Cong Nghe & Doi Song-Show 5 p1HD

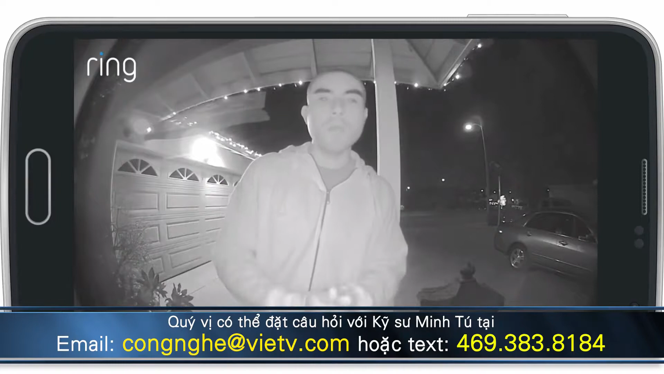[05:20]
Vâng, thưa anh Minh Tú, thì cái độ mà gọi là cái độ xa của cái camera đó là khoảng bao nhiêu đối với một cái sân nhà của mình vậy anh?